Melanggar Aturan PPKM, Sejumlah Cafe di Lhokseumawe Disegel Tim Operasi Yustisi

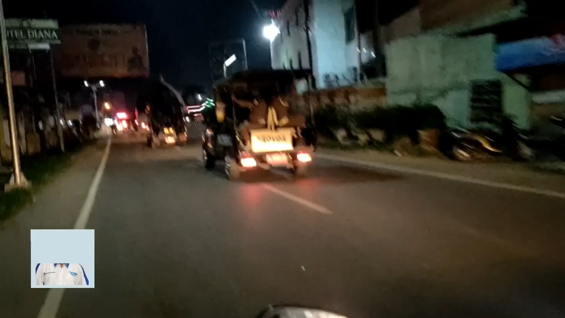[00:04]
Sederlun Polres Lok Sumawe bersama tim gabungan menggelar operasi justisi dan patroli gabungan terkait